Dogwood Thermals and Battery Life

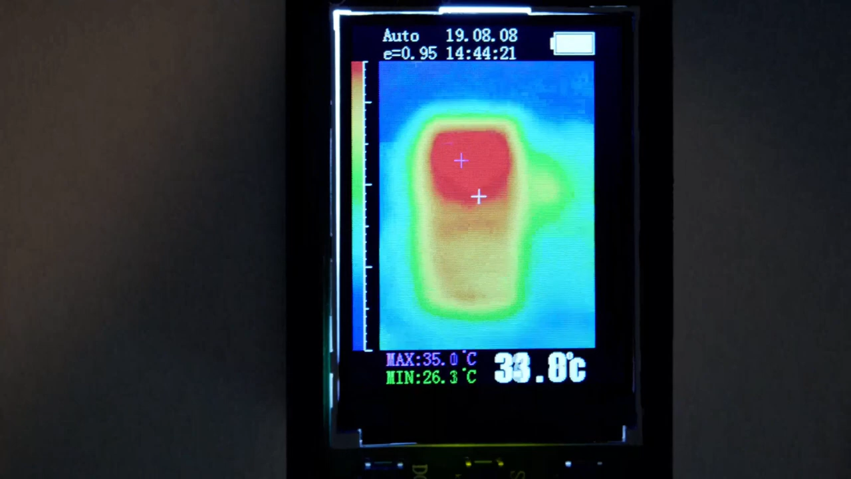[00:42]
On screen: spot 33.8°C, max 35.0°C, min 26.3°C
From the back without a cover, Chestnut spikes to around 42 degrees, while Dogwood stays near 38.
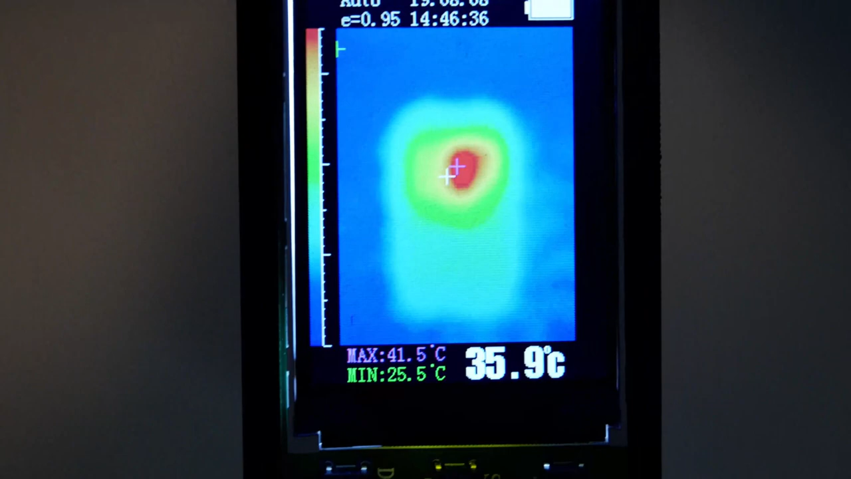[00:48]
On screen: spot 35.9°C, max 41.5°C, min 25.5°C
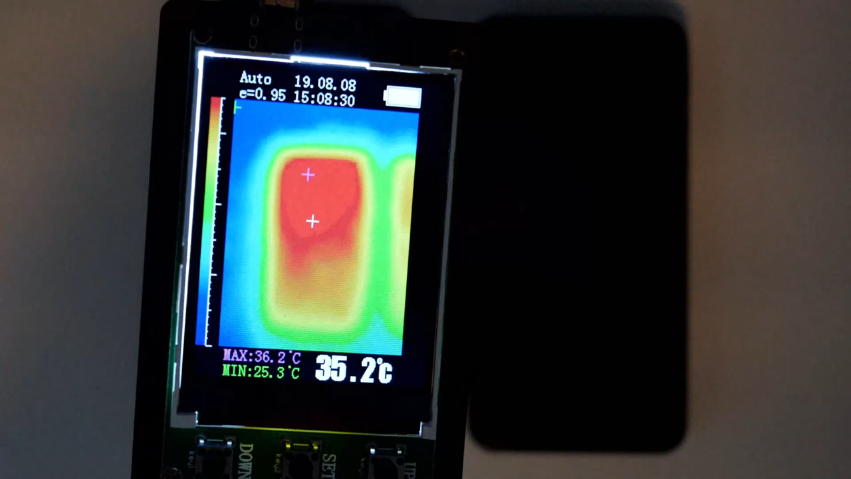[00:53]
On screen: spot 35.2°C, max 36.2°C, min 25.3°C
Under heavy load, the Dogwood display increased temperature by 2 degrees, while the back cover is much cooler than the CPU.
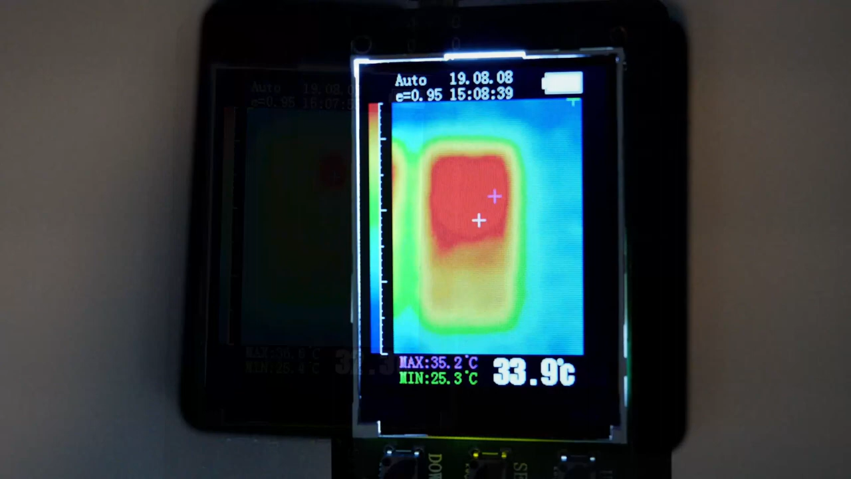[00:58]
On screen: spot 33.9°C, max 35.2°C, min 25.3°C
Chestnut does not see an increase to the display heat, but the back cover heats up quite a bit.
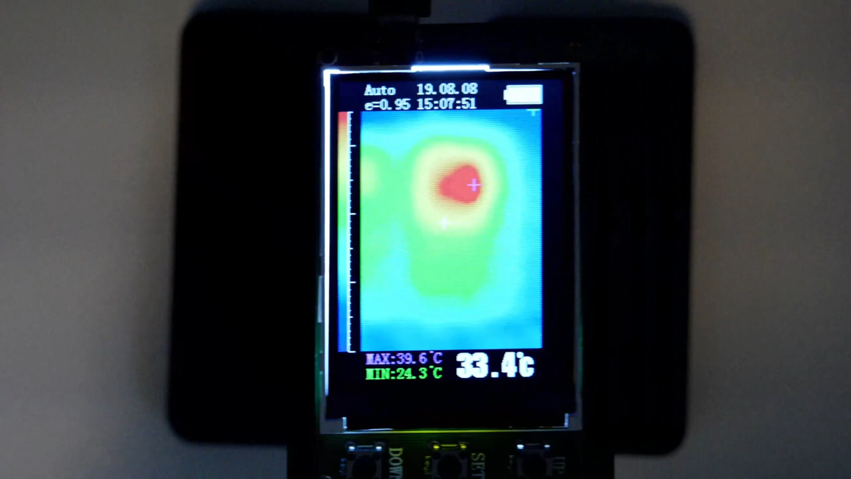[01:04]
On screen: spot 33.4°C, max 39.6°C, min 24.3°C
Overall, the outside hotspot on Dogwood is about 4 degrees less than Chestnut.